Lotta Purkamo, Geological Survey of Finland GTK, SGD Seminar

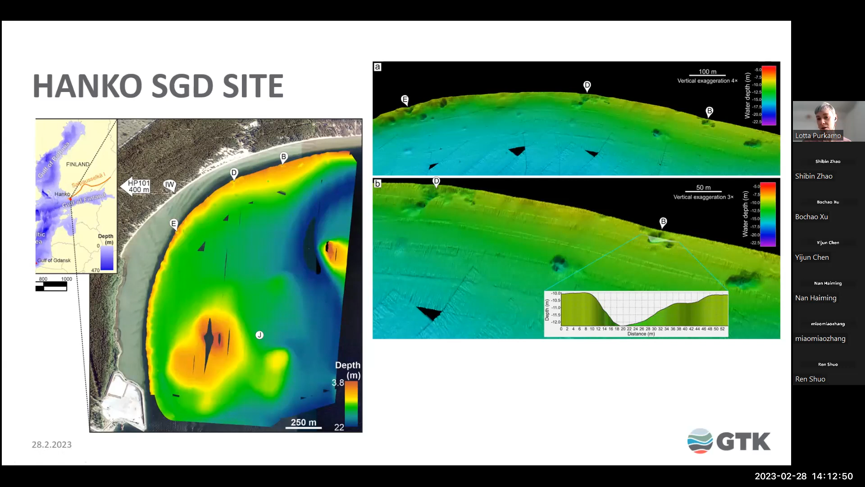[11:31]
like from here is the pockmark B and the profile of the pockmark B here. And we sampled